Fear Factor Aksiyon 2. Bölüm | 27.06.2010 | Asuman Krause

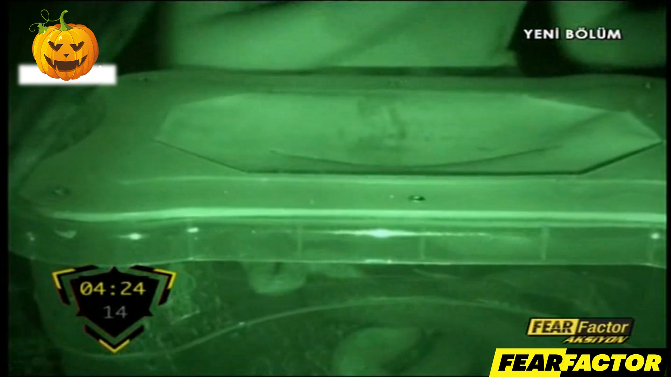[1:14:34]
gelin. Ay, gelin. Gelin gidiyor sana. Çok iğrenç bayağı bir şey. Sevgi iyice paniklemiş durumda. Yerdeki farelerden olsa gerek. Ben korkmuyordum. Görmemek iğrenç bir şey. Çok iğrenç burası. Anneciğim ya, anneciğim ya.